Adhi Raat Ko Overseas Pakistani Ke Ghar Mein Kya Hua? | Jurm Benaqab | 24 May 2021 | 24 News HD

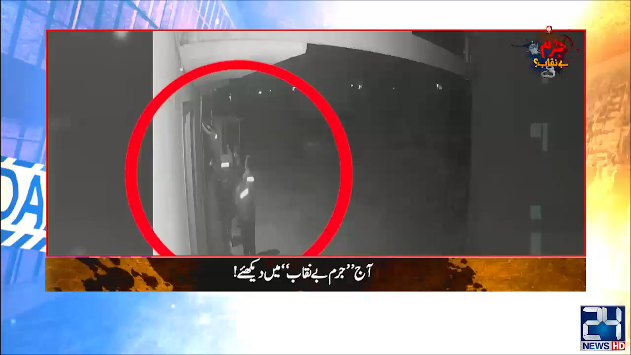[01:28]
हमने देखा गाड़ियाँ पुलिस की 2-3 गाड़ियाँ आई हैं, उन्होंने आके यहाँ पे उनका डोर है वो टूटा हुआ है और आगे उनको हरासा किया।
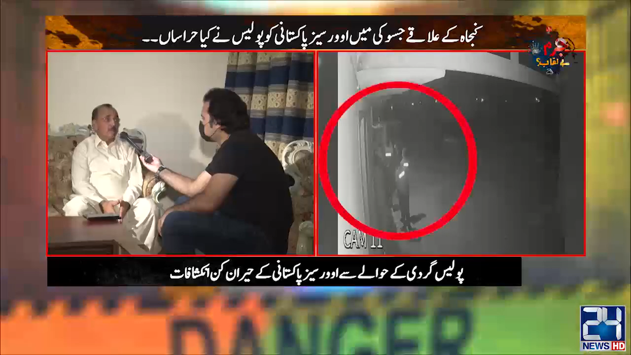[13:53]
उन्होंने आके शाल तो मेरे दरवाजे से तोड़ने शुरू कर दिए बगैर वारंट।
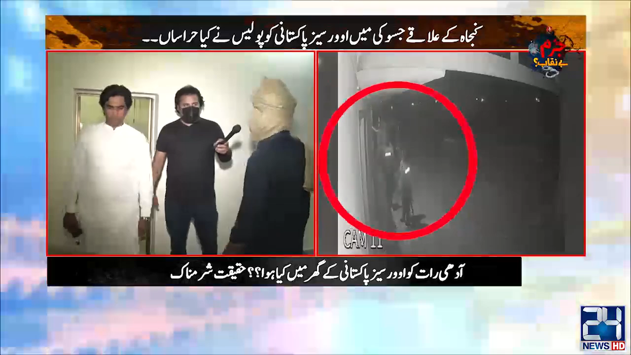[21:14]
कागजात पड़े हुए हैं, कीमती कागजात हैं और भी बहुत सी चीज़ें हैं, लेकिन उनसे जो इससे आगे वाला दरवाजा वो नहीं टूटा है। अच्छा, इस साइड ये दरवाजा उन्होंने तोड़ दिया है।